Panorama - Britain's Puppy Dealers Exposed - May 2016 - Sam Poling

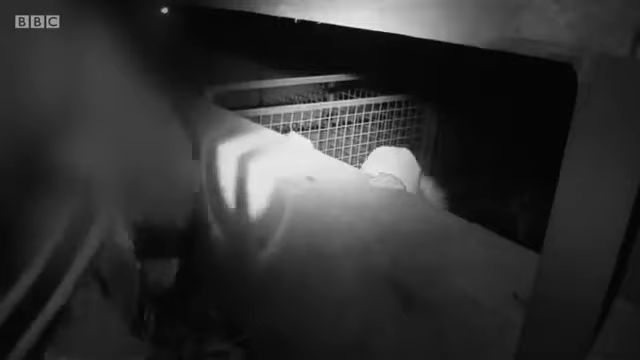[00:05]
That's a show bitch being passed over. I can't believe that.
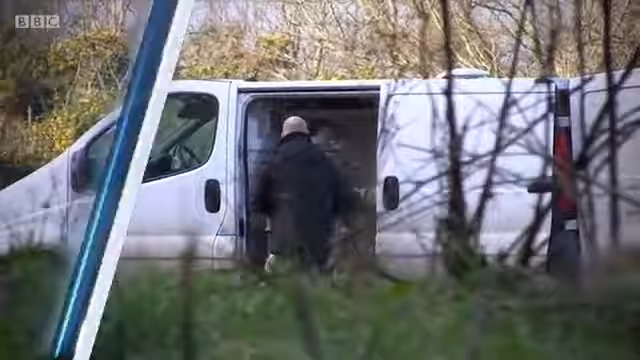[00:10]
We film those at the heart of the supply chain.
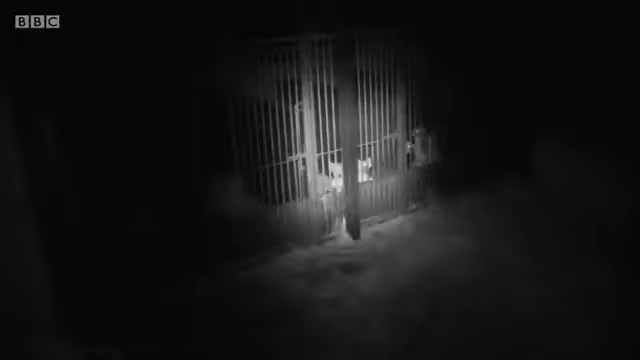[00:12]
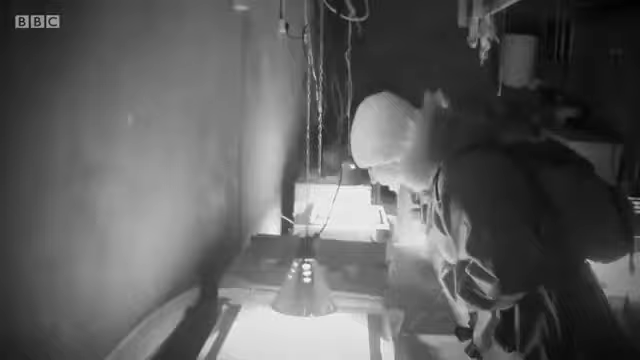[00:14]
You've got a bitch inside with young pups.
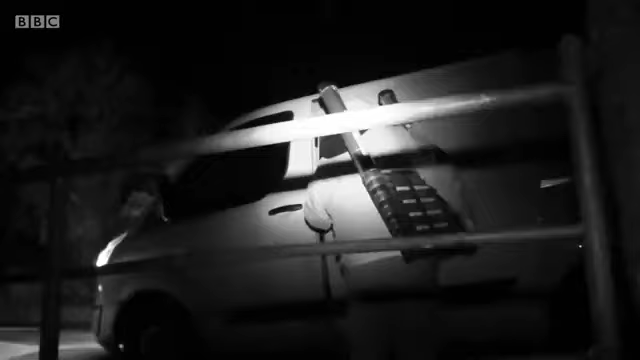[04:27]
We'd never be allowed to film openly in Hale's puppy farm, so I have to film at night when there'd be least chance of being spotted.
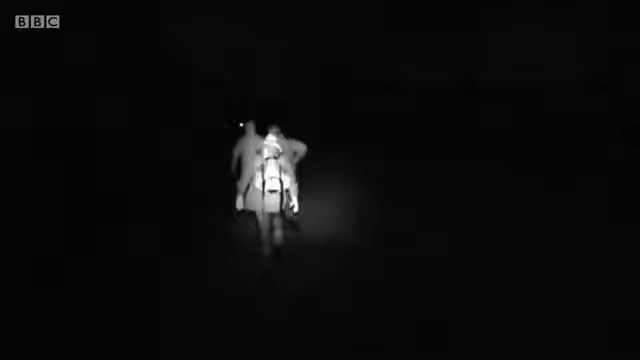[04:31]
It's two in the morning and minus six degrees.
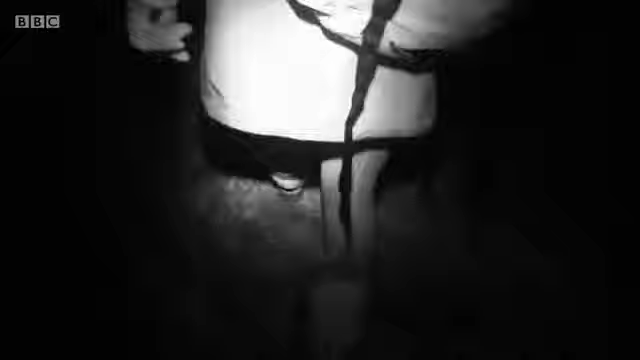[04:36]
To try and get access to the barns means a long walk over the hills in the dark.
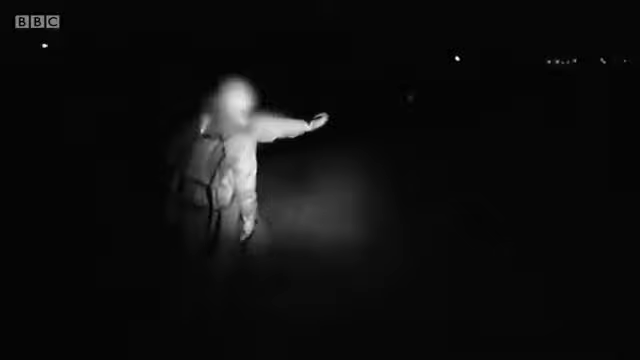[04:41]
An hour later and I'm at the puppy farm.
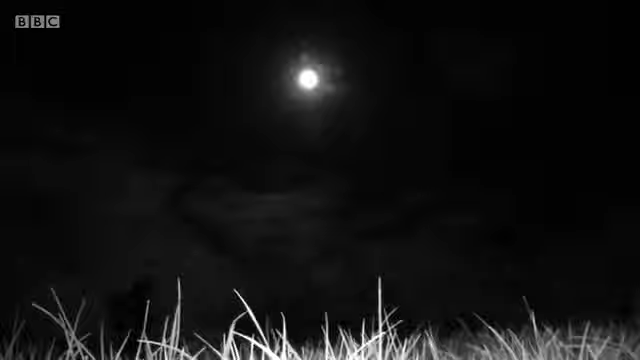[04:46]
We're filming this using night vision cameras.
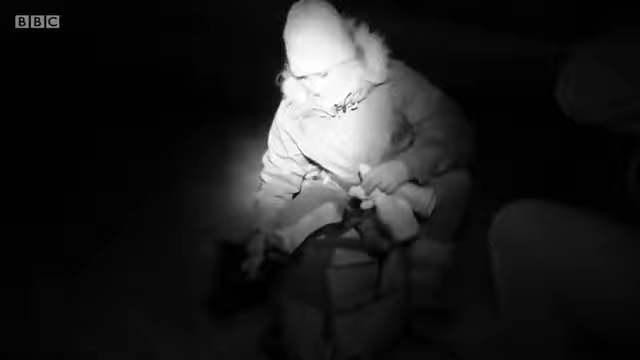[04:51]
The doors are locked.
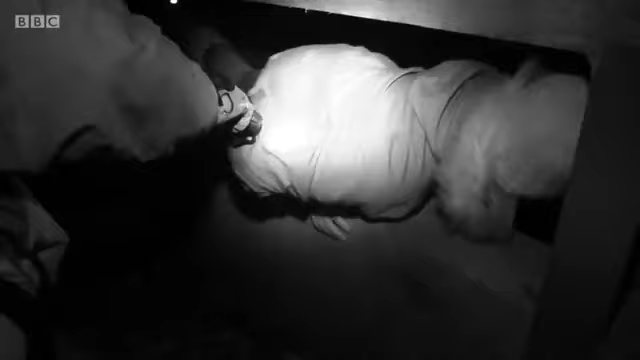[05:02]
The only way in is through a narrow gap and a long drop down into the kennels.
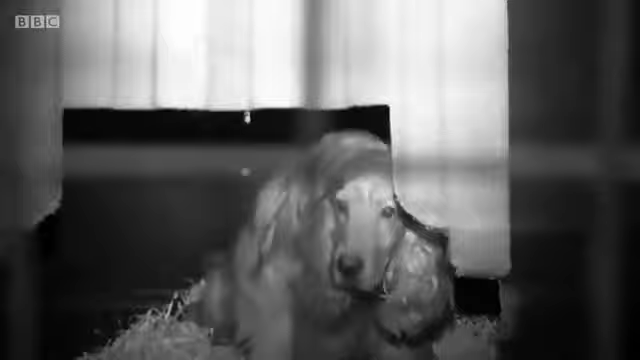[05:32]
But some of the behaviour I witness is disturbing to watch.
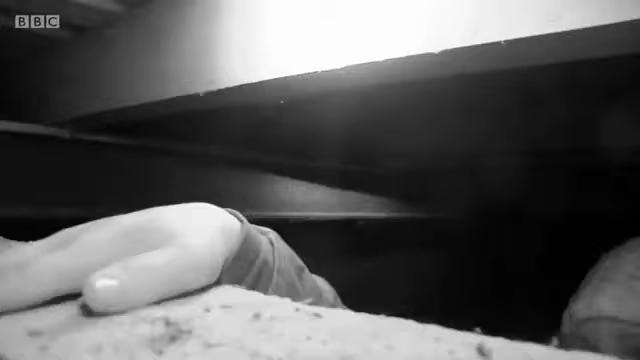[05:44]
There's another high wall. On the other side, what seems like the maternity wing.
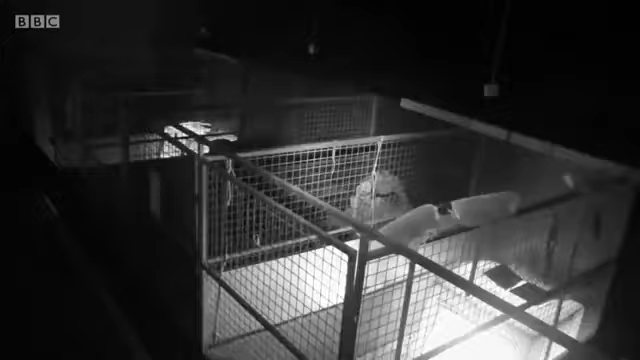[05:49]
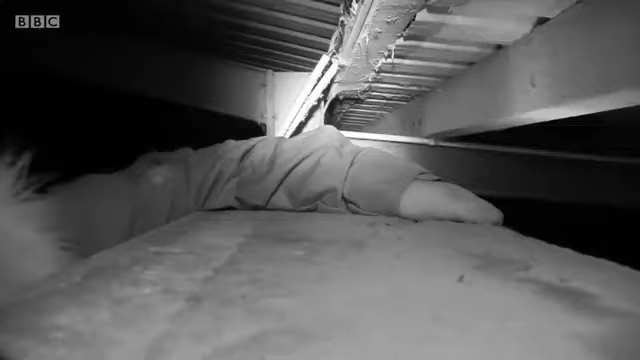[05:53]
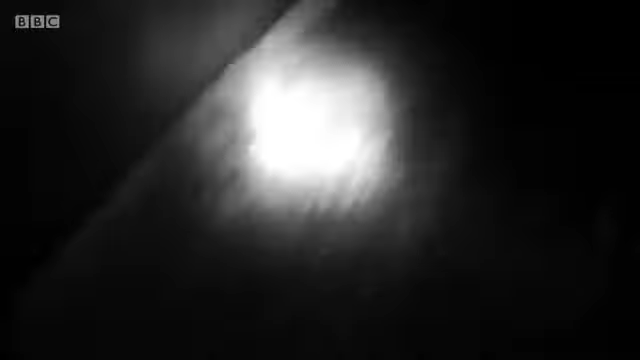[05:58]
These dogs are either about to give birth or have just done so.
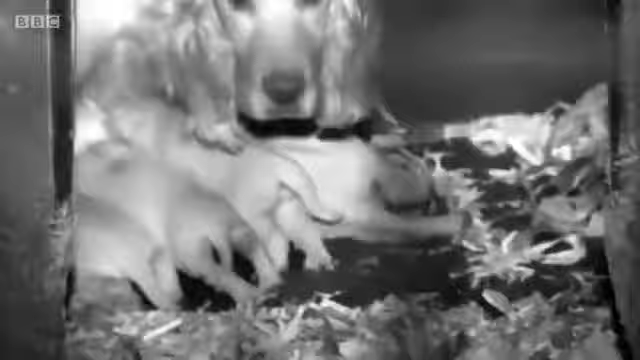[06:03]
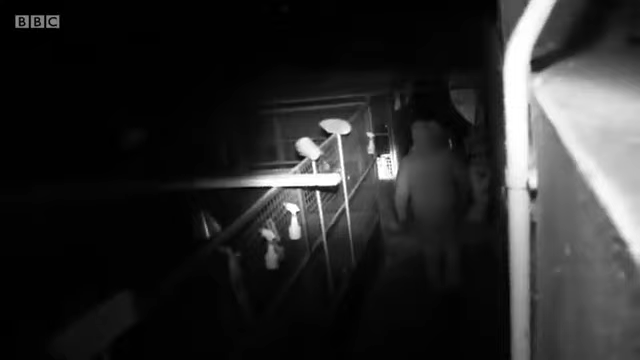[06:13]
Along another corridor of kennels, I find more pups.
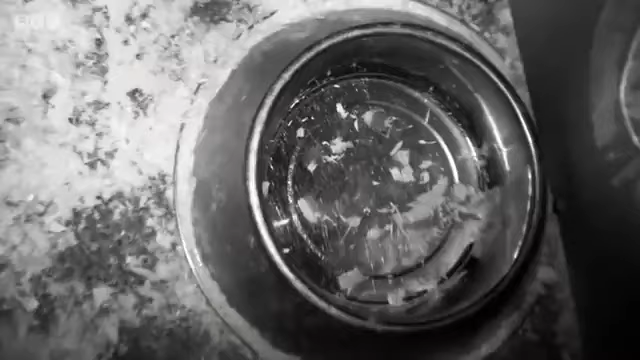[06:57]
You're not meant to use sawdust because it gets into water and food.
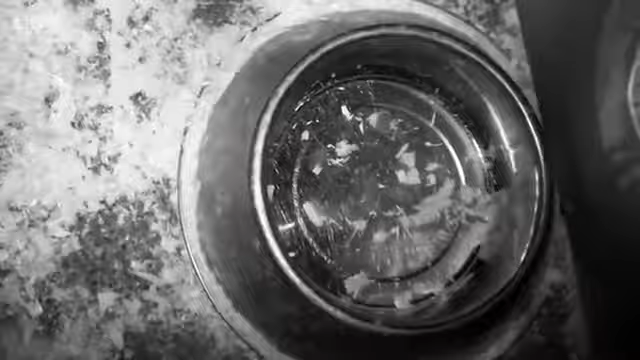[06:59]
This accommodation is barely adequate for overnight. There's not really adequate barriers to prevent disease.
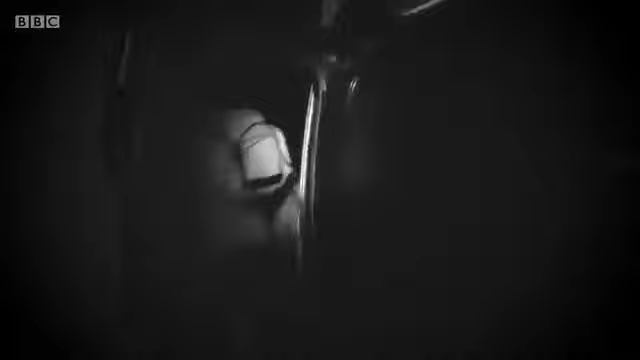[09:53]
It's the early hours of the morning and I'm just over the border in County Cavern.
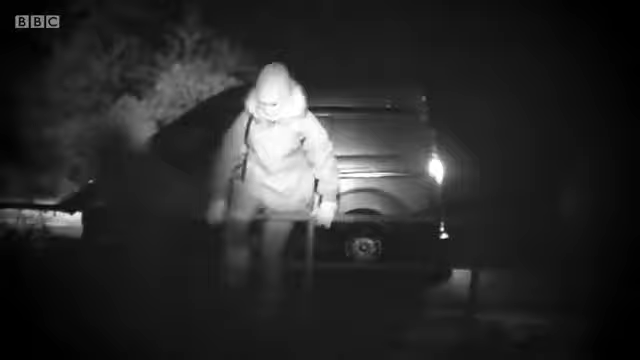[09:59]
It's minus three degrees and pitch black. It's too dangerous to go on my own.
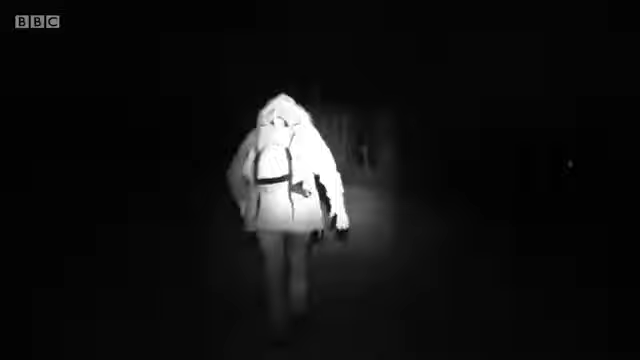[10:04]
The men with me are security.
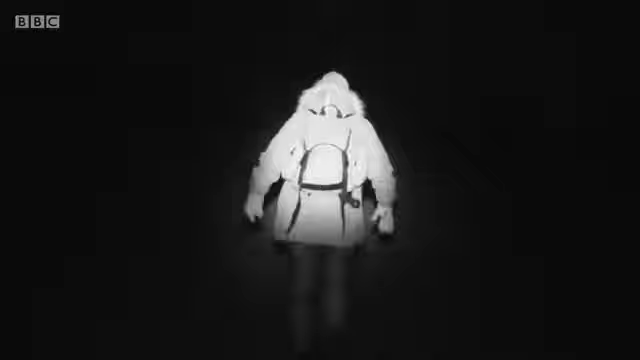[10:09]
After a couple of miles walk across the hills, I arrive.